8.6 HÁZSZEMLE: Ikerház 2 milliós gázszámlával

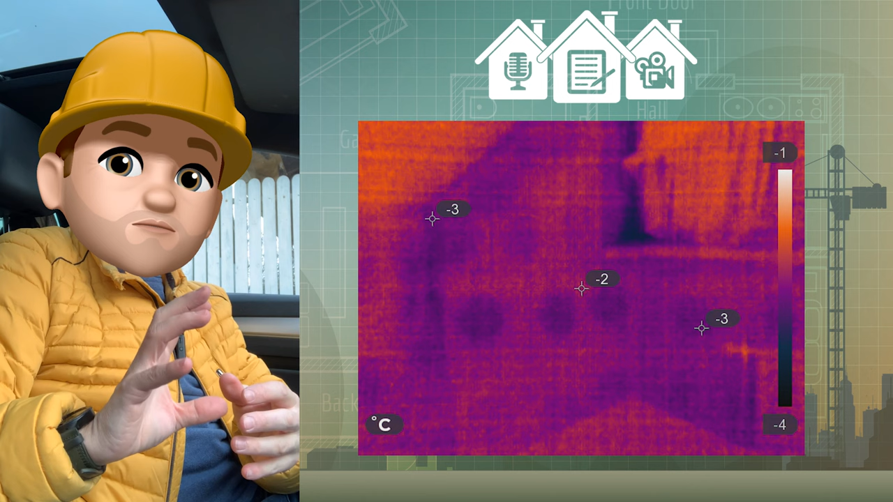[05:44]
On screen: scale top -1°C, scale bottom -4°C
Gipszpogácsákkal van felragasztva, ez látszódik a hőkamerás felvételeken, illetve a gipszkartonon is átütött bizonyos helyeken. Mögötte látszódik a beton koszorú, illetve a tértfal pillének, tehát magában szerkezetileg az épület teljesen jól van megépítve.
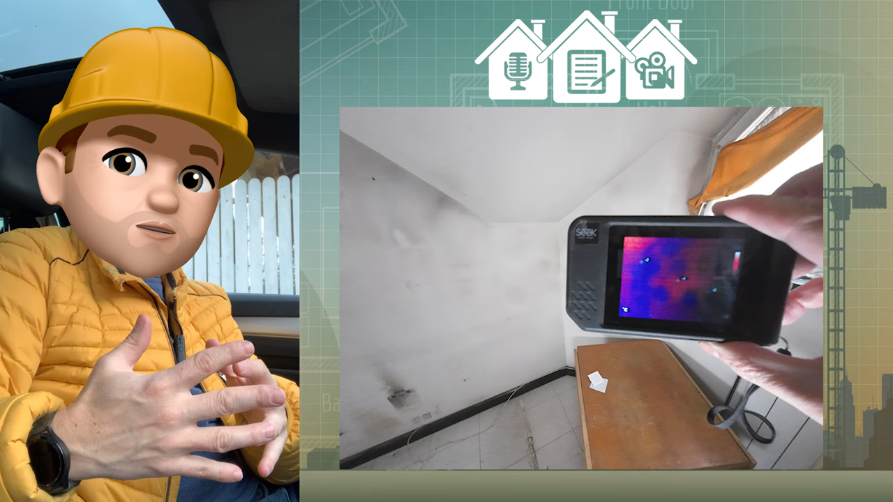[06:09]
benyúltam az egyik konnektornál, és egyből éreztem, hogy van légmozgás. Valamint látszódik,
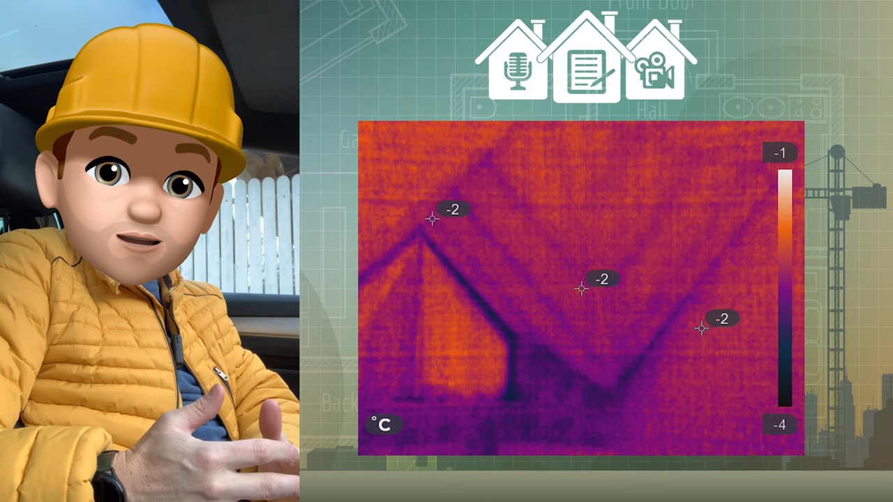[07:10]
On screen: scale top -1°C, scale bottom -4°C
A tetőben 10 centi üveggyapott hőszigetelés van, látszik a hőkamerás felvételekkal, hogy meglehetősen hőhídos az egész. Fönt a padlástéren felmenve a padlástérre, ott az látszódott, hogy viszonylag sűrűn vannak a szarufák,